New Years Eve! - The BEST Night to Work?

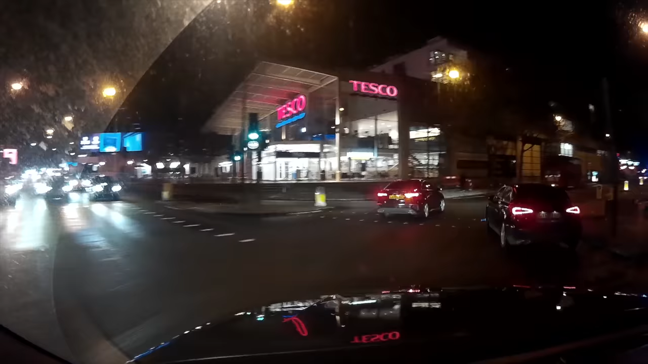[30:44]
Straight over the top, big easy roads that I've driven on that I know are clear.
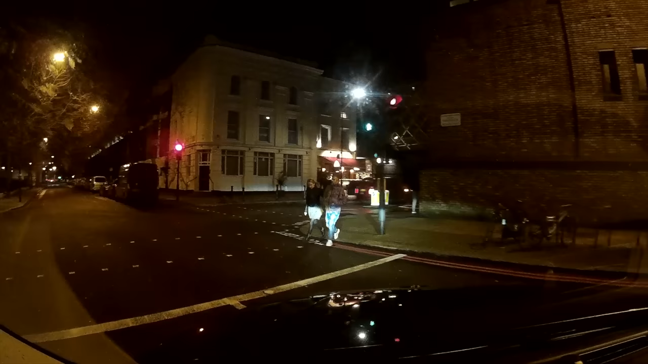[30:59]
The issue is it adds an extra mile but it only cuts about a minute off the total time. If I get to the West Cross Route and there's an accident there or something happens, I'm proper screwed. So, I go back in a little bit, cruise along Kensington High Street, pull us up Campton Hill Road,
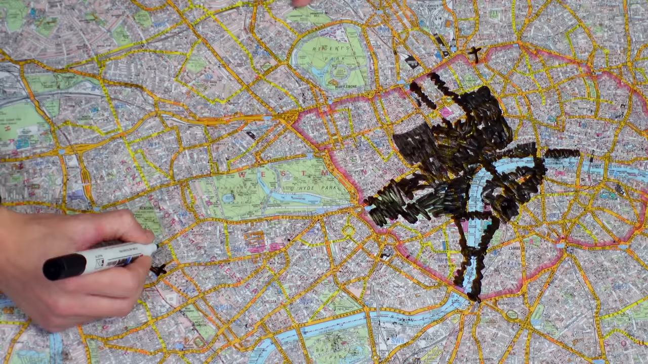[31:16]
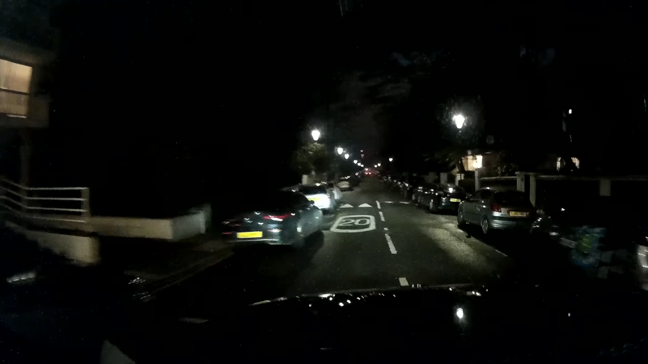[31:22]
cut us out onto Kensington Church Street.
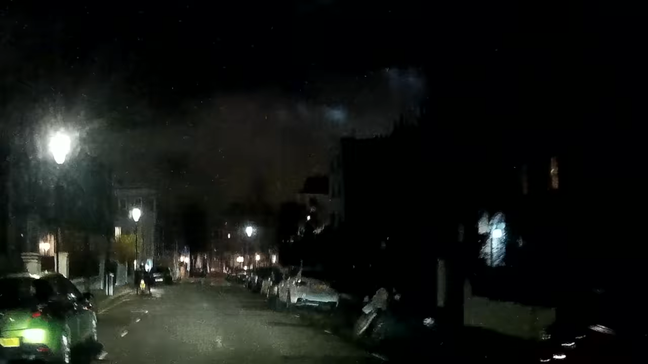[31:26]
From here, you can actually see the strobe lights up in the sky from all the New Year's celebrations that will be taking place at the London Eye.
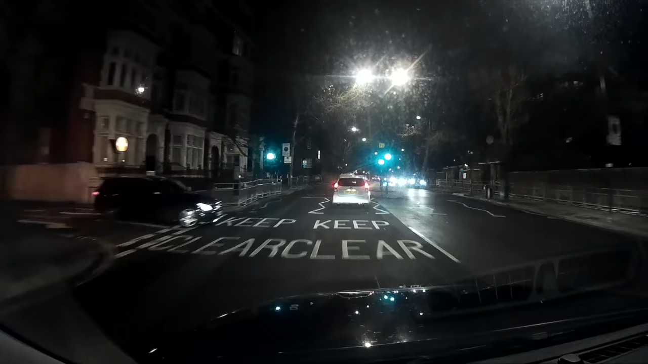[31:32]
along the Bayswater Road, Stanhope Terrace, Sussex Place, right Sussex Gardens, forward Old Marlebone Road, right Marlebone Road and just cruise our way to freedom.
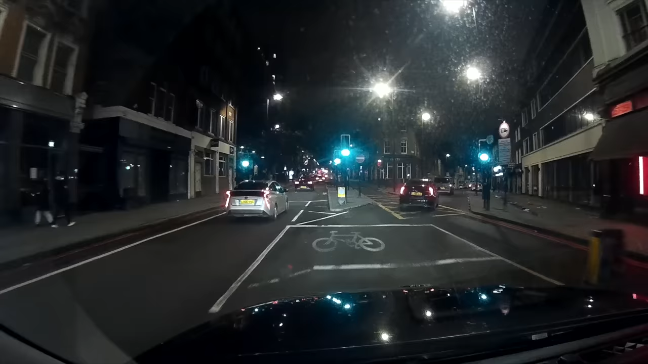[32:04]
Eventually, getting in there, I pull into Kings Cross Road because it's a bit safer and easier on traffic if I drop them here rather than on Pennantville Road.
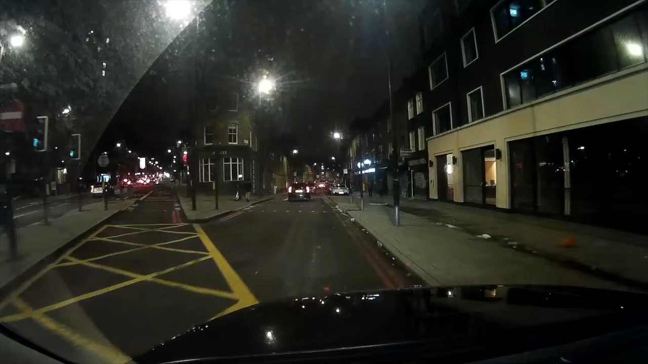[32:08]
I start heading in the direction of the city because I know that the roads are fairly easy and open there but still keep an eye on the apps as that's my new tactic of working for this evening.
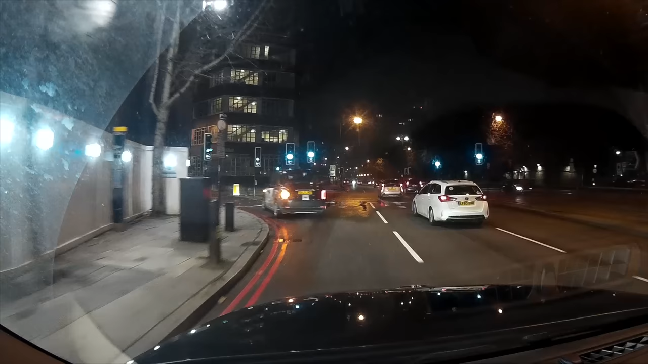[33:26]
What a great way to start the new year off. Go down Old Marlebone Road, forward into Sussex Gardens and I cut down Sussex Place, right to Stand Up Terrace, left into Brook Street because we are going to be going through the park.
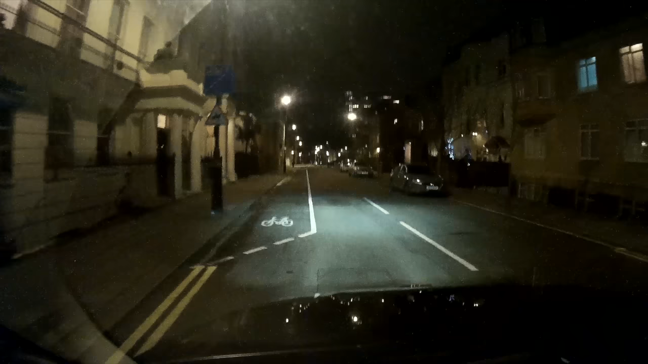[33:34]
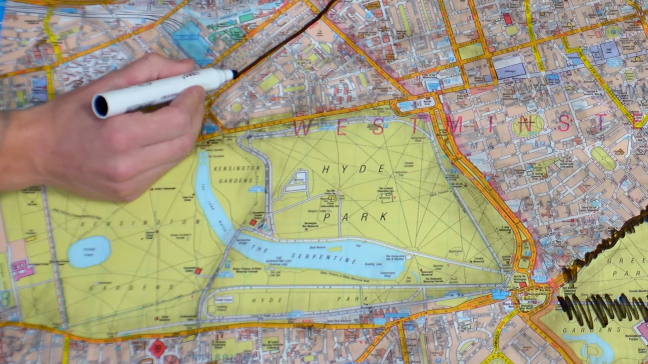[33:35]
When I was planning the evening, I was thinking, if I don't get anyone in around midnight, where is the best place I can sit and watch the fireworks? It's going to be somewhere that's got a view of the London Eye, but ideally not in the closures.
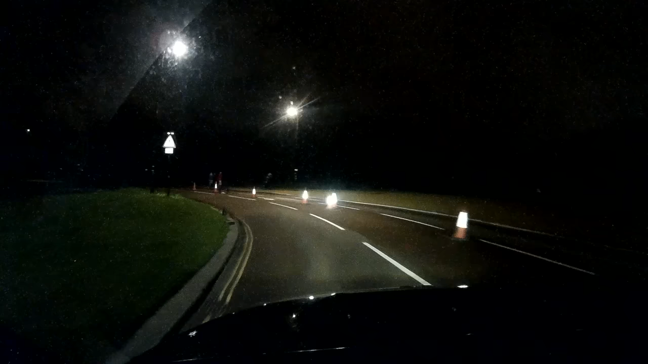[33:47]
Probably the best place for that is on the Serpentine Bridge.
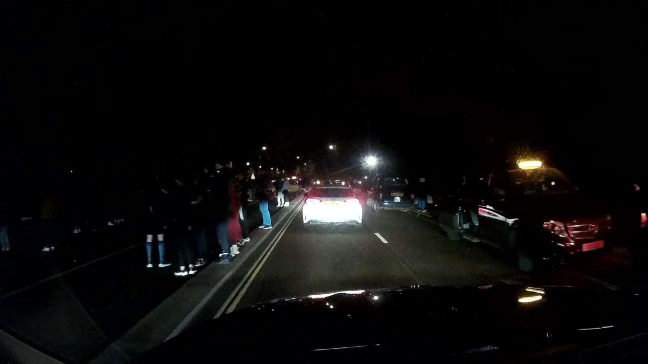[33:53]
As you can see, there's quite a lot of people parked up here on the Serpentine Bridge. There's even a few idiots who are letting off fireworks themselves.
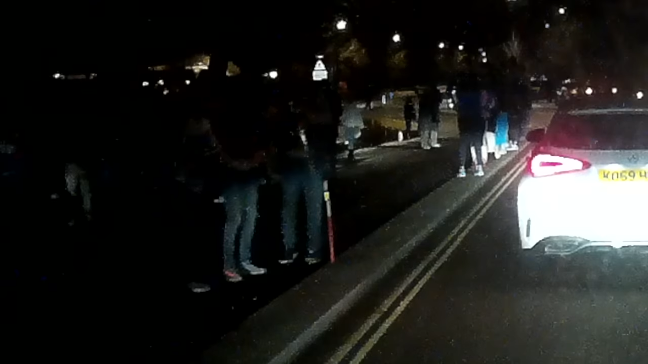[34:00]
You can't see it in this shot, but myself and the passengers look left out towards the London Eye and you can see all the fireworks taking place there.
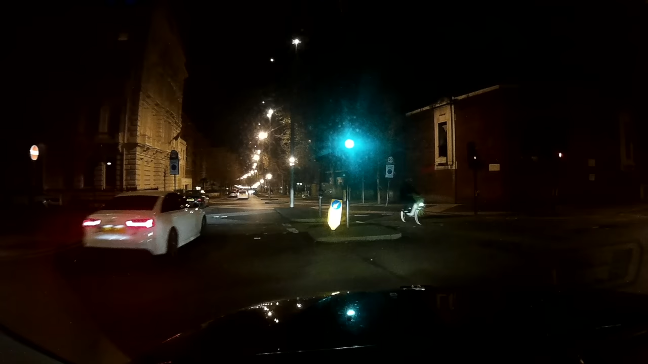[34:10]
We get them out of the park, just do a right onto Kensington Road,
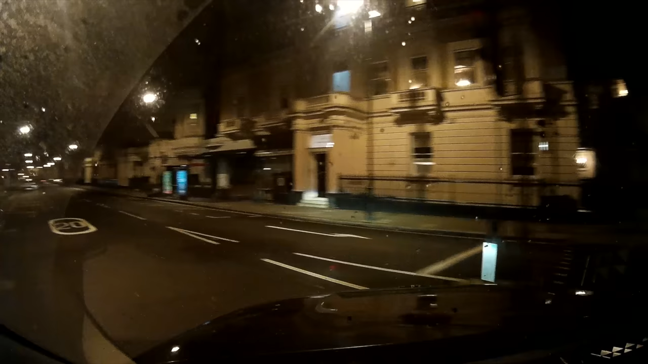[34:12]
left Palace Gate, four Gloucester Road, right Cornwall Gardens, set down on left.
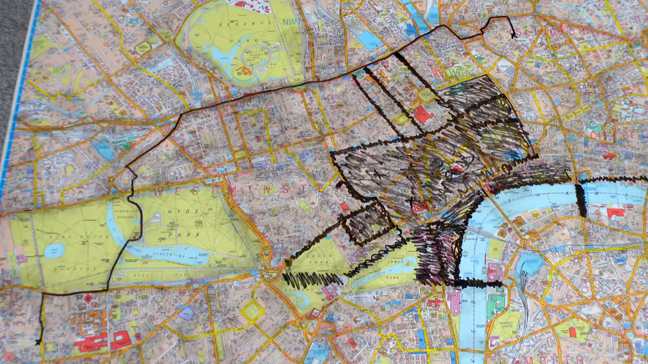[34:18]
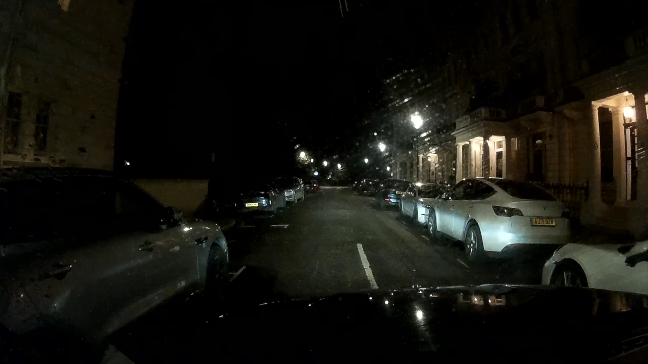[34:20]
I just get back out onto the big road of Cromwell Road. I'm thinking, one more job in the right direction and I'm very happy to call it a night.
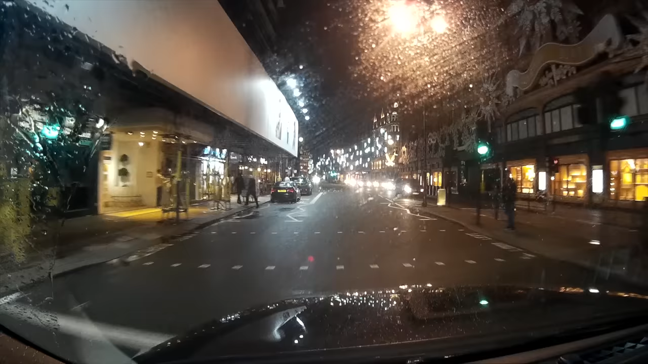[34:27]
Remarkably quieter around the Harrods area, but I pick up these ladies who wish to go to the Marriott Marmalarch.